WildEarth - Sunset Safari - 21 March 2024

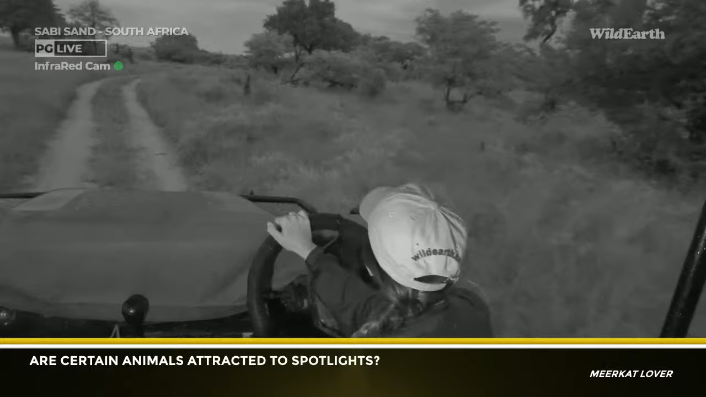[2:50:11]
Yeah, there's a lot of bugs that are attracted to a spotlight. I don't know about mammals or birds.
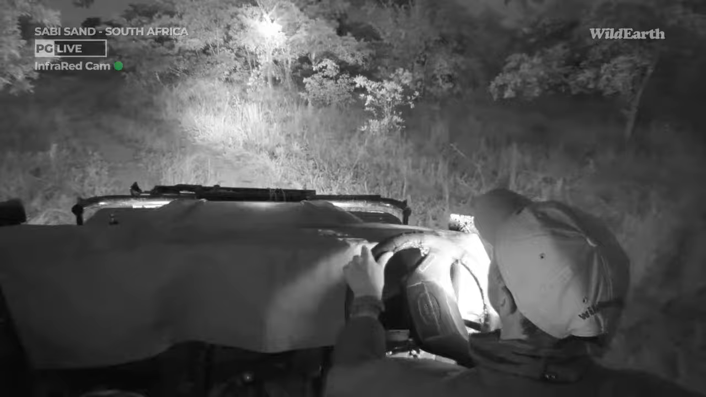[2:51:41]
Okay, we're coming up to a nice big open clearing here, just towards our camp. Just taking a look, maybe we have missed out on something around here. A very pleasant drive this afternoon. I think it was a little bit challenging with the rain that we've had,
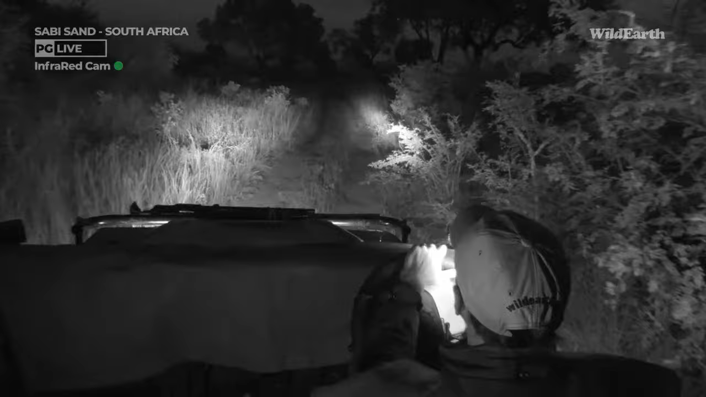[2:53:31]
That's one thing about this summer, we didn't see so many chameleons. Juliet, you're most welcome. That spider, that bark spider was fantastic. It was lovely. Even afterwards, Panda and myself, we were like, wow, don't get to see that every day. And just the precision of that bark spider on building that web.
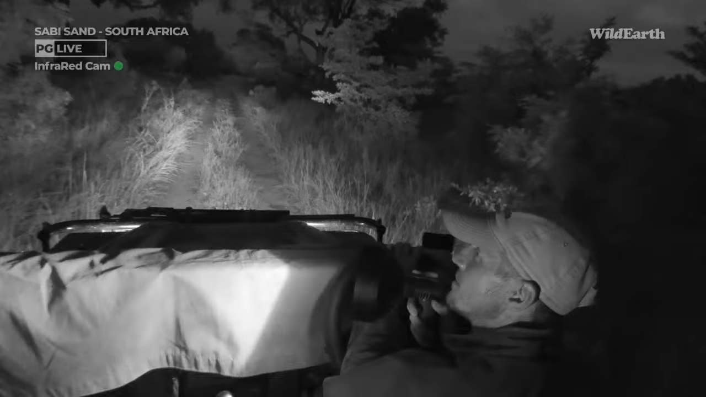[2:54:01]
It's just amazing. Absolutely amazing. I'm just seeing eyes there. Yeah, you see where I'm pointing, Panda?
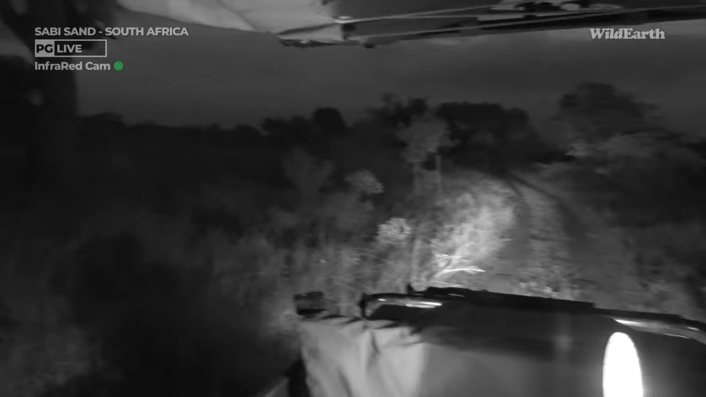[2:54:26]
And I just want to see what's there. There's eyes there.
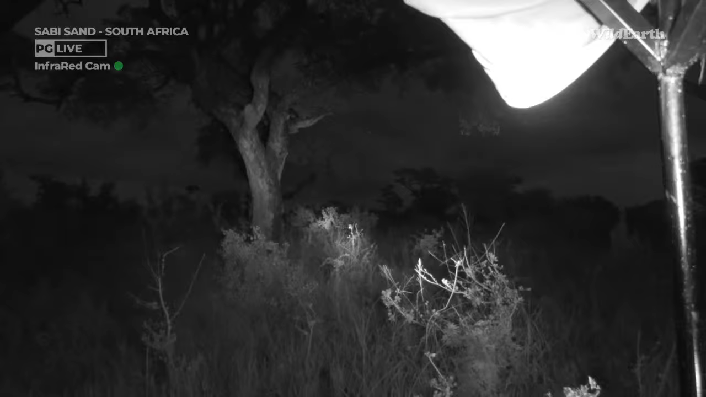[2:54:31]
Oh, you can actually hear it. It's a fiery neck nightjar. You can see it there. See it in the distance. You see a little white speckle there. Oh, there it goes. It's a fiery necked nightjar, catching the insects, a nocturnal bird, so it's going.
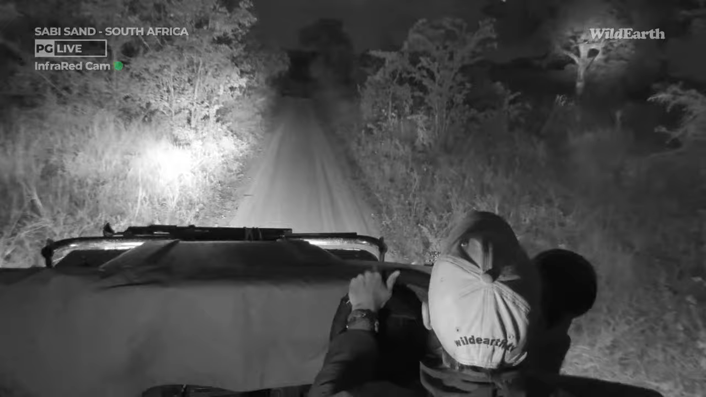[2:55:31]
I just thought I saw maybe a frog or something against here. No, it's not. It's just a dead leaf. I thought it was a frog.
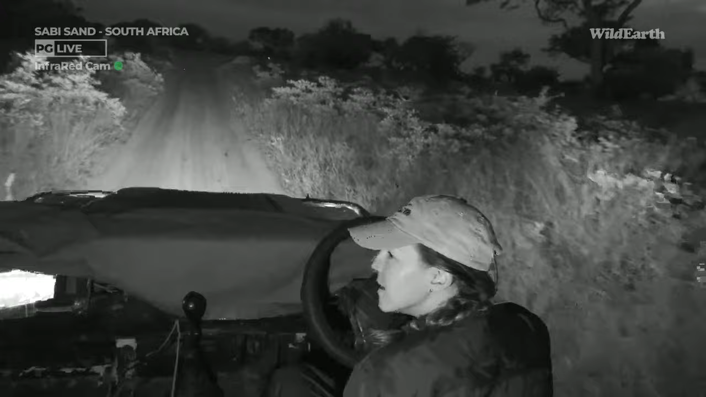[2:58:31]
Alright, everybody, we are here around this open area. I've got my spotlight out, so I've just been checking the trees.
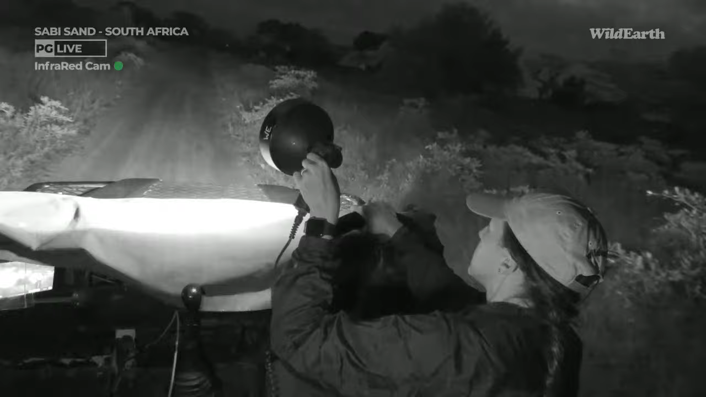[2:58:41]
We also switched on all of Wendy's lights, so we are well illuminated for anything that may come out this evening.
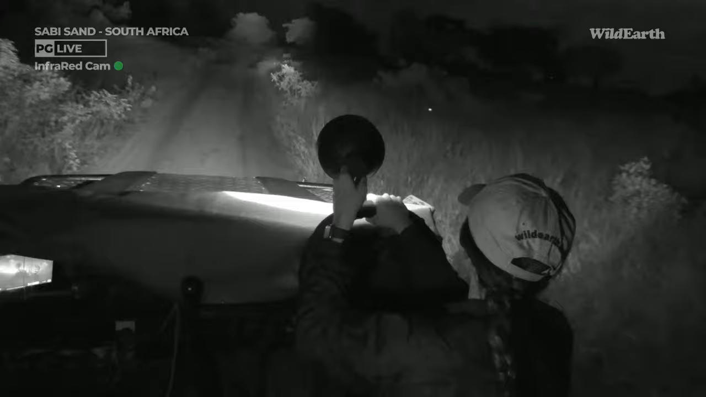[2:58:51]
We definitely won't miss it, that's for sure. I'm also keeping an eye out for that chameleon scarlet. But it does take a bit of concentrating.